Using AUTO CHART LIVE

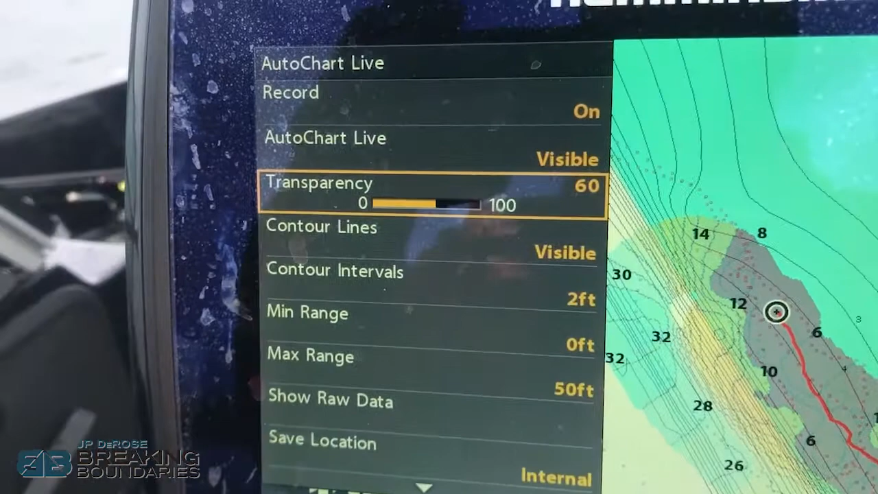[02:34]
want to see it I want to see the actual footage so I set it up here to about 10 or 20 contour
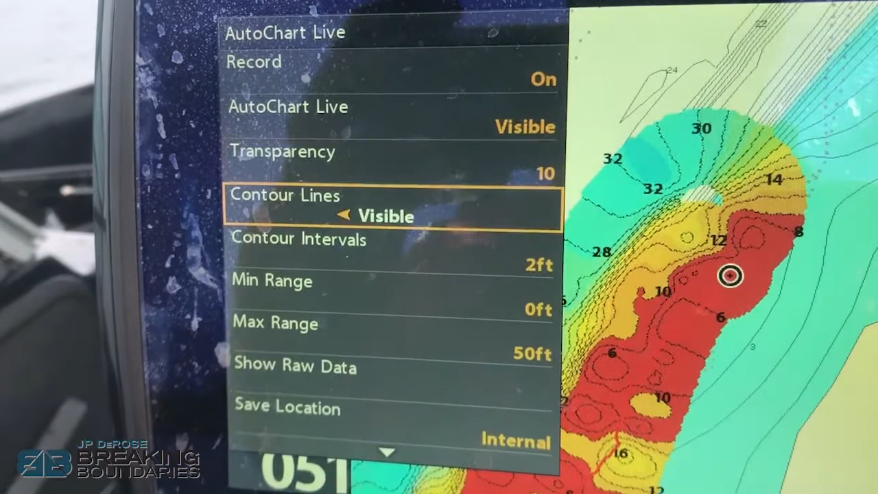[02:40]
lines visible I've got my intervals set at two feet minimum range is zero
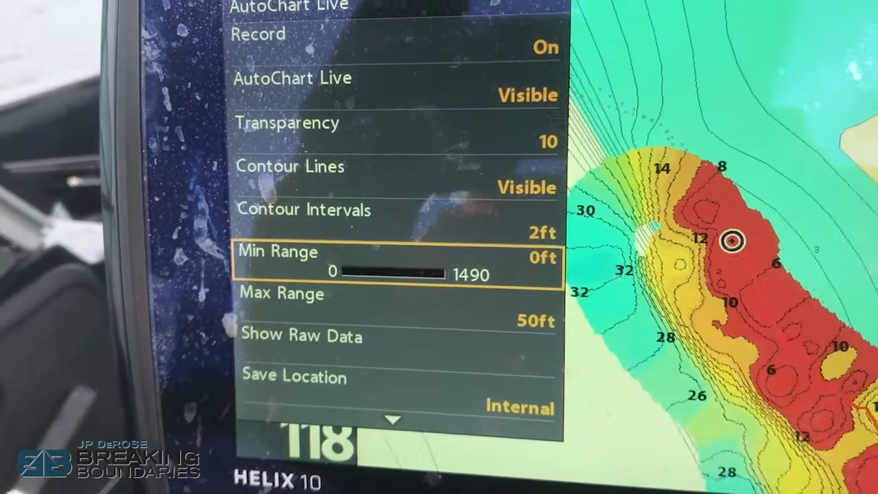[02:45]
maximum range at 50 feet because that's what I'm targeting the nice thing is when you're using your internal
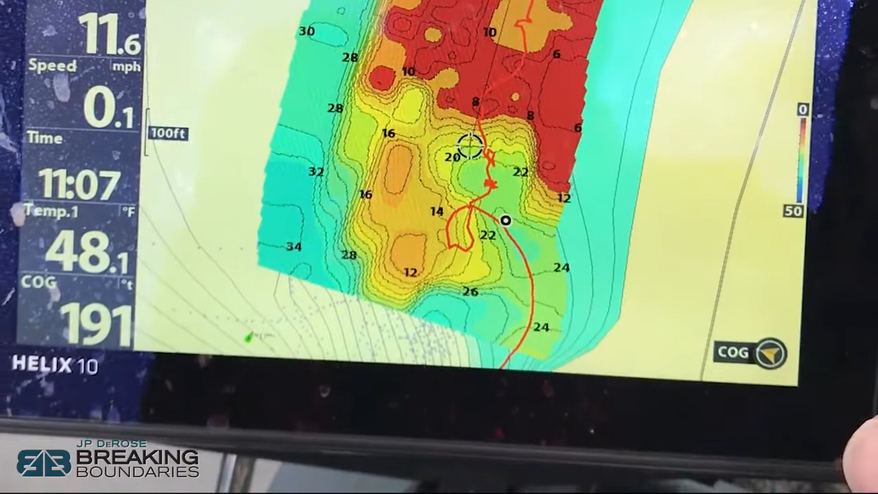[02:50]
On screen: water 48.1°F
eight hours of recording for auto chart live what you will find is that it will record up to eight hours but once you put a zero line card in there you can transfer the data to the zero
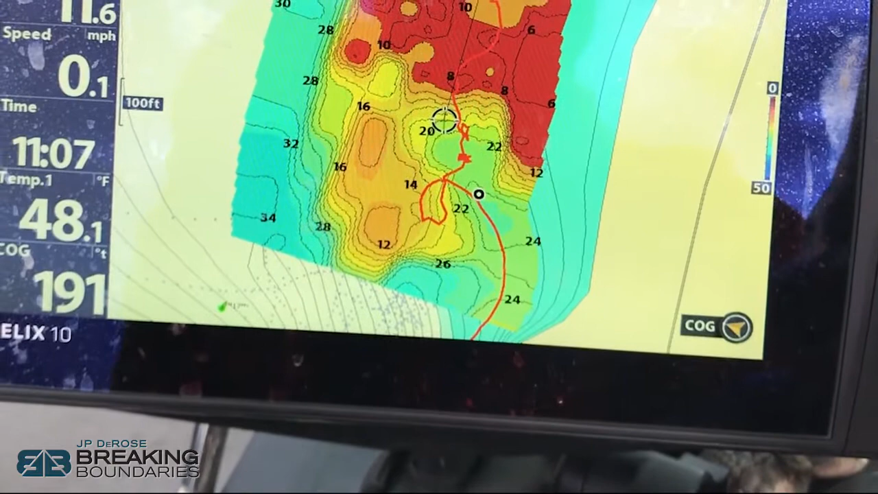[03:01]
On screen: water 48.1°F, speed 0.1 mph
line card then erase it and start over with another eight hours so what you want to do is get a zero line card it'll give you years worth of mapping